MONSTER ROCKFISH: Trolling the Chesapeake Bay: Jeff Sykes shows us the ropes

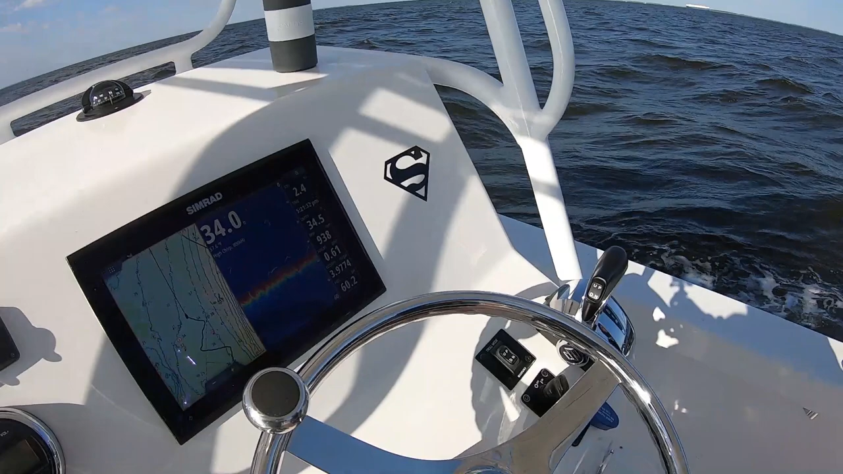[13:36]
Just little marks like this, nothing big, nothing crazy. So that's a big fish.
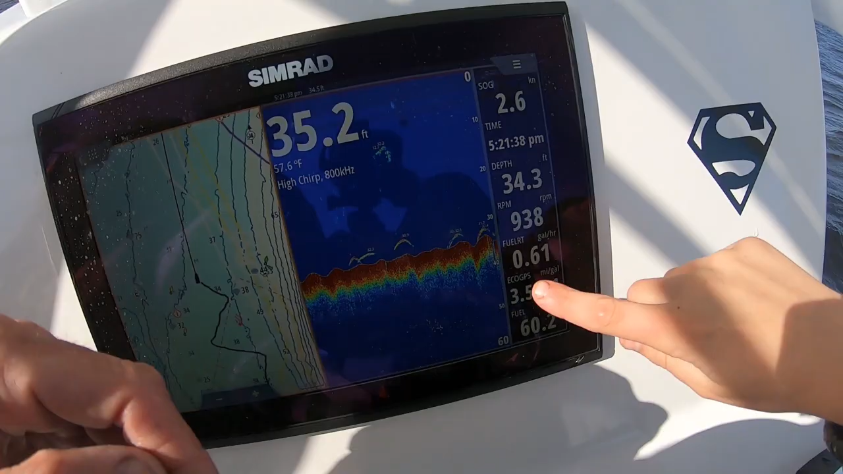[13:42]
On screen: water 57.6°F, speed 2.6 kn
Yeah, these fish are sitting down. This fish are sitting pretty deep.